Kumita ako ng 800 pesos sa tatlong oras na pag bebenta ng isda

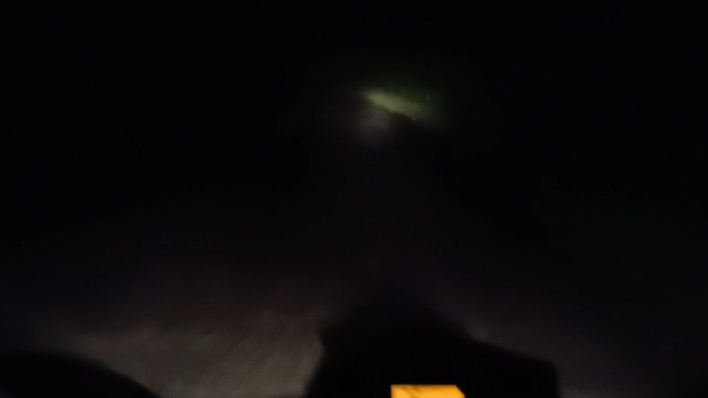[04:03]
Nakakatakot lang kasi nanibago talaga ako. Dumaan dito na ano, na madilim pa. My God.